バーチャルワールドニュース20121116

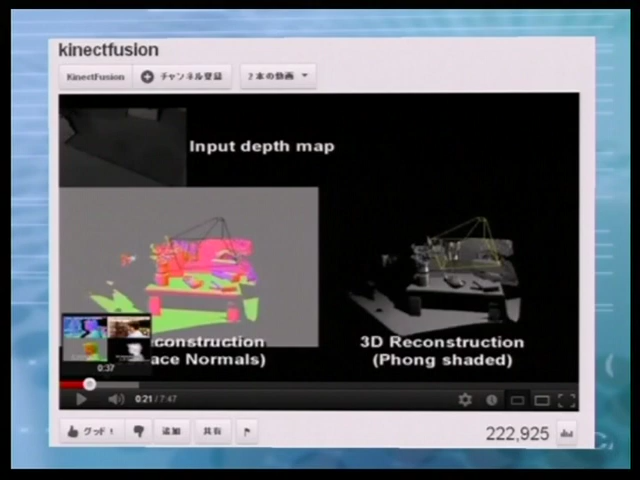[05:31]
Kinect Fusionは、もともと英国、ケンブリッジのマイクロソフトリサーチや、インペリアルカレッジロンドンの研究者が開発し、2011年のシーグラフでもデモしていた技術です。デモでは、Kinectセンサーの方を動かすことで、複雑な形状のオブジェクトが多数置かれたテーブルや、部屋全体を取り込んでいる様子が見られます。